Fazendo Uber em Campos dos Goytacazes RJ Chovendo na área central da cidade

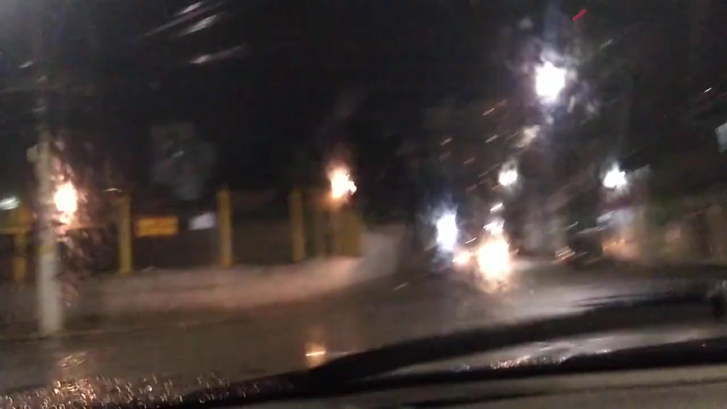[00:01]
E tá chovendo bastante aqui em Campos Goetacazes, né?
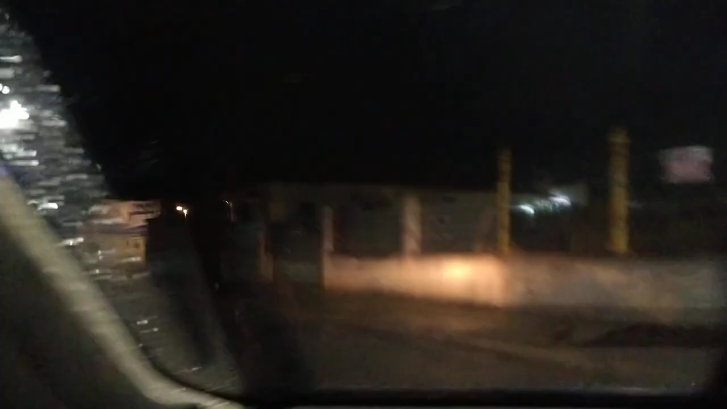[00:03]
Bastante, eu falo assim, né? Tá chovendo bem.
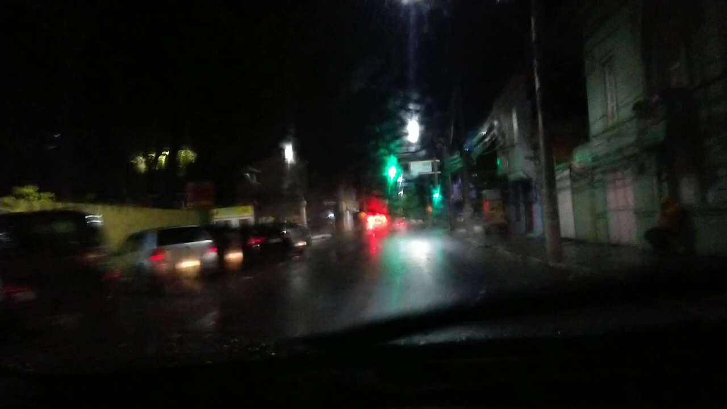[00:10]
Pouca chuva aqui já é o suficiente pra começar a encher as ruas. Mas essa chuva é aquela chuvinha que espanta
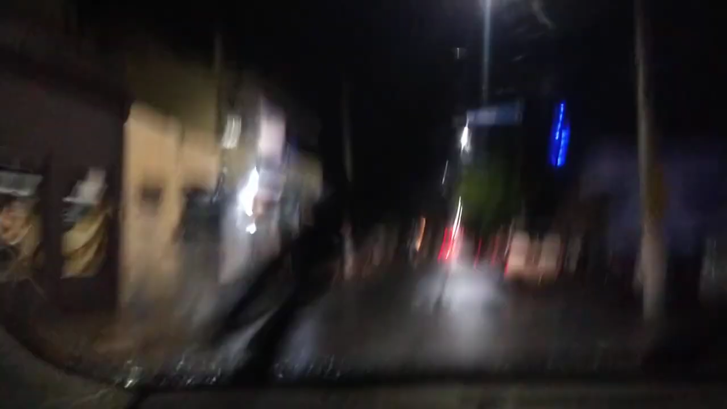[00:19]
o pessoal devagarzinho das ruas.
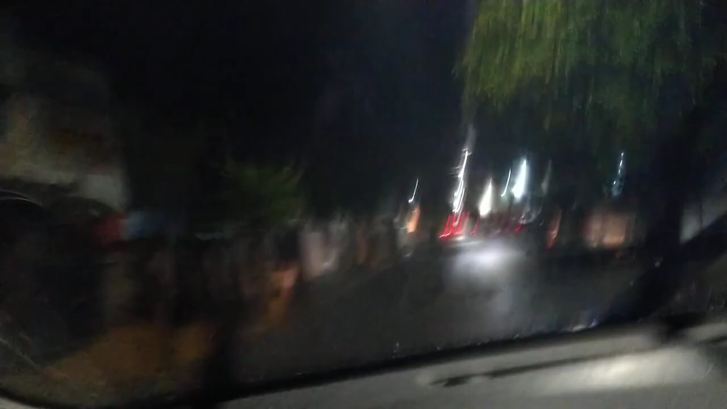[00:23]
Mas eu tô passando aqui pela Alzira Vargas. E vou entrar aqui na... Pra sair na Casa de Lacerda. Não, vou sair na Lacerda Sobrinho. A Casa de Lacerda é a rua ali do... Do posto Opset. Aqui já é a Lacerda Sobrinho.